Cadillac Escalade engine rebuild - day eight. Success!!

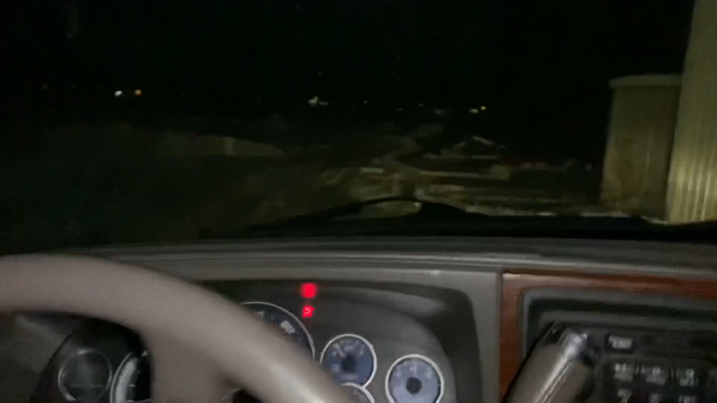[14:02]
Okay. Put your seatbelt on first. Safety first. Seatbelt.
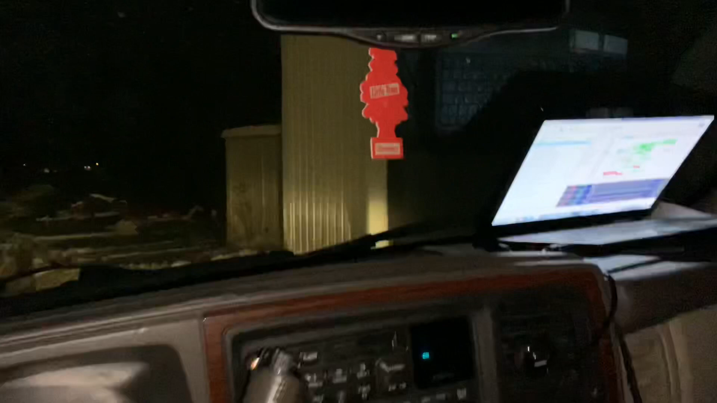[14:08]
I don't know how you're driving it. It's pretty violent. All right, so we got a log running.